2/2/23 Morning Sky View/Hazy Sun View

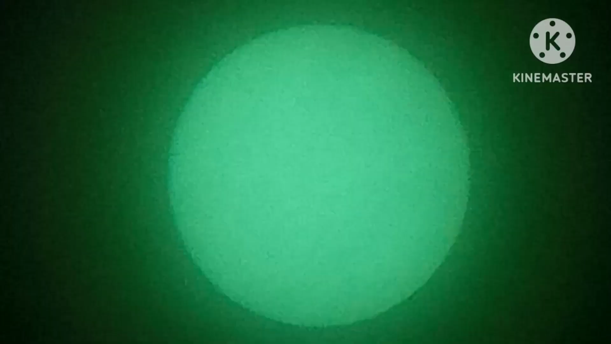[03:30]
Alright, we can dim this down a little bit. That's a little too much. And then let's just go to default.
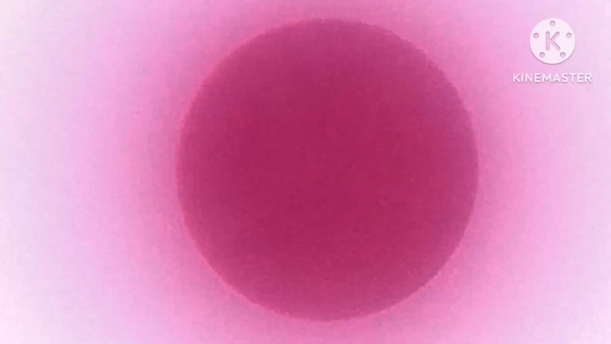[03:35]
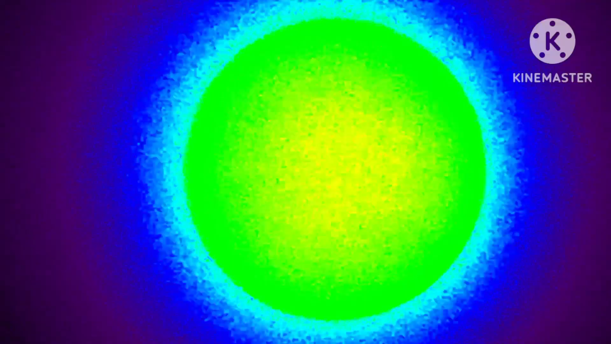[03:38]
Yeah, there's not much to see. Not much to see right now.
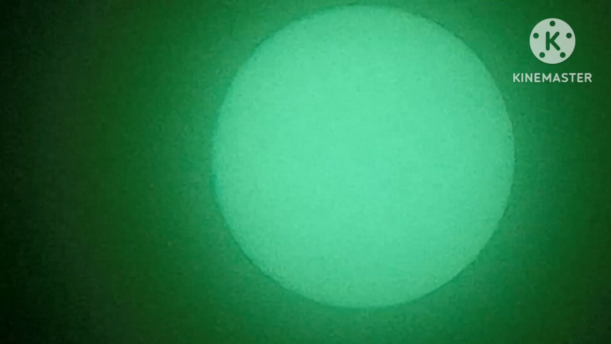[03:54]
Alright, so that line's moving, scattering around.